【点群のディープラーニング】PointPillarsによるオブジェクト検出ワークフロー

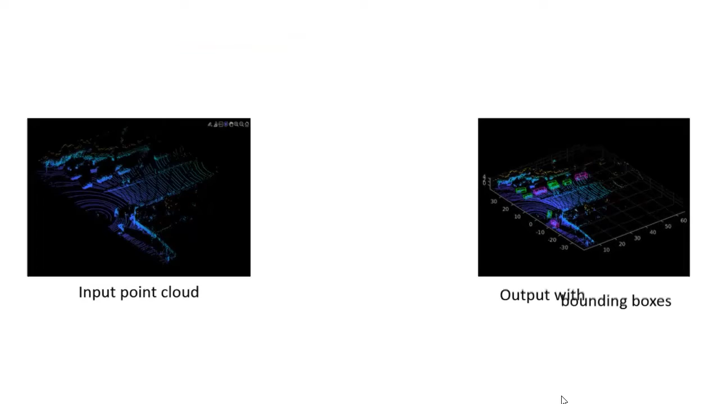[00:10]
We'll use the point pillar network, which can detect objects in the point cloud and fit oriented bounding boxes around them.
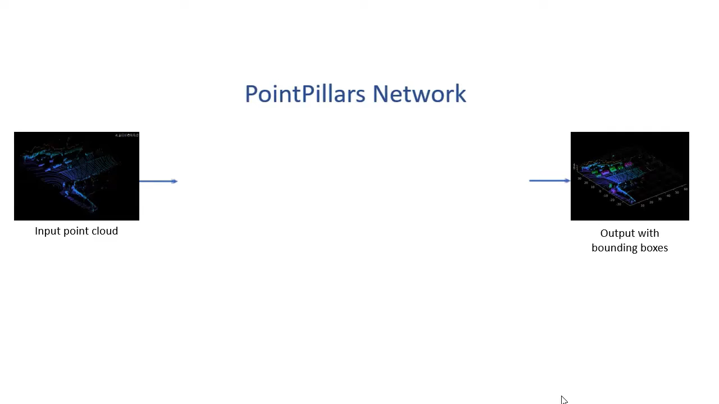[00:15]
Before starting, please note that we were using a font view point cloud,
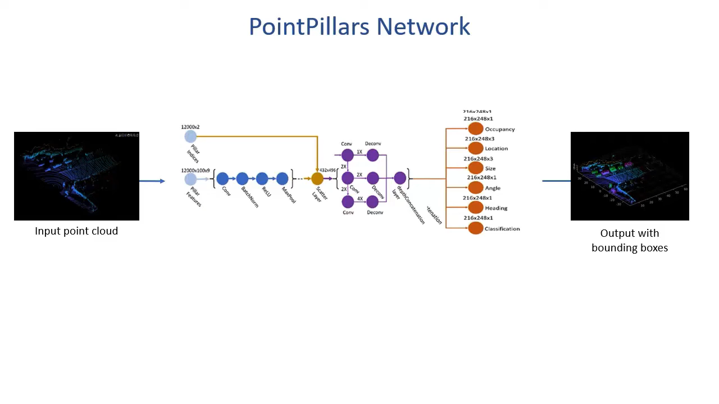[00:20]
rather than a full view point cloud, in this demo. This has two benefits. First, it results in faster training and execution.
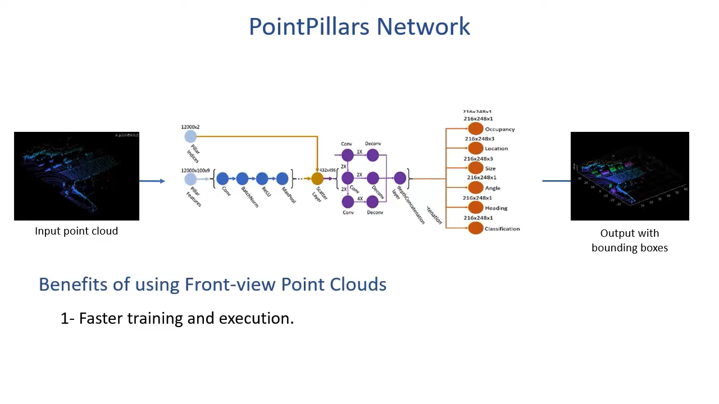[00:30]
Second, the network performance is better in terms of average orientation, similarity, and precision. Let's start by loading point cloud data and corresponding labels.